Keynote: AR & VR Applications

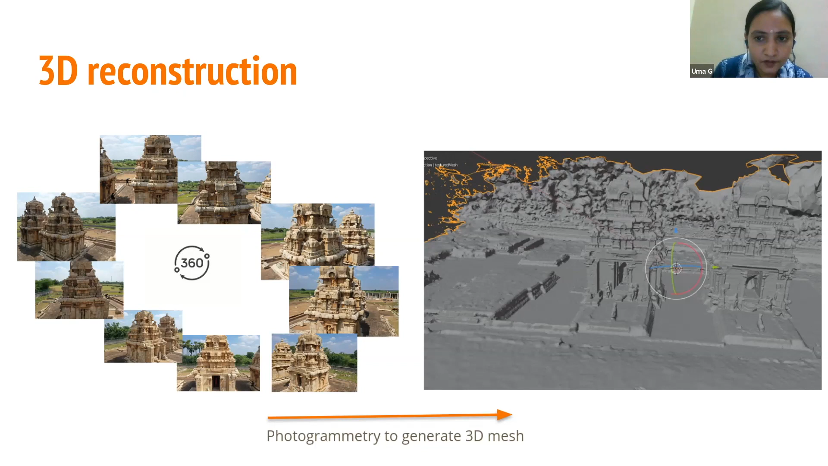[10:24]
use those images and obtain and generate something called a mesh like what's shown here so that gives from the images you are constructing a 3d model of that object and then on that you can render texture meaning give give it colors and the look of how it is so we did that and we use something like this a 3d model so for our prototype we took a 3d print of this this is what our tabletop prototype of the site looks like so
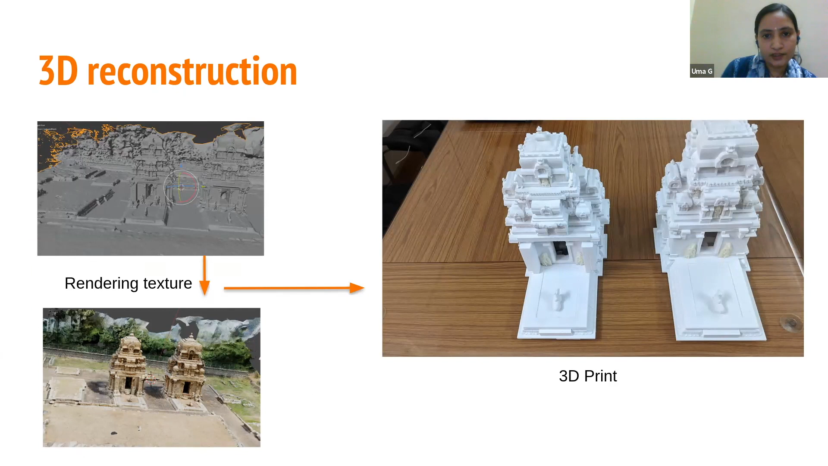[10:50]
now the augmentation of the third third temple that should happen here so that is done